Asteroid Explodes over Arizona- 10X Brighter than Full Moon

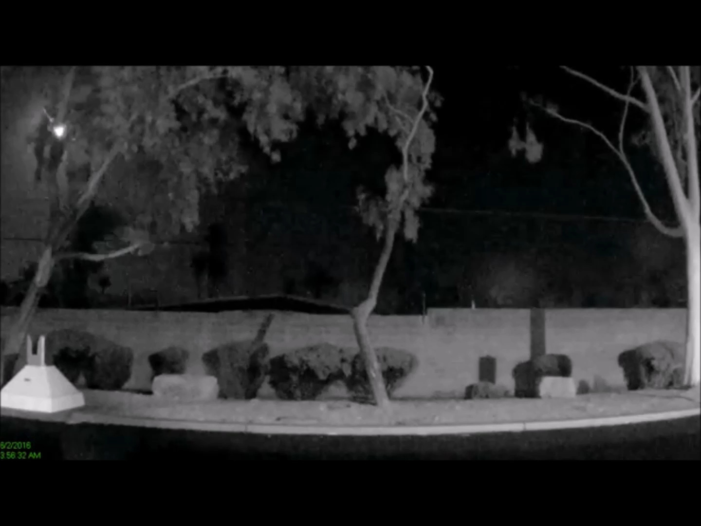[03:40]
In addition, witnesses report a loud boom and the night sky lighting up at 3.48 a.m. Surveillance video shows area residents lit up like daylight for a few seconds as the event passed.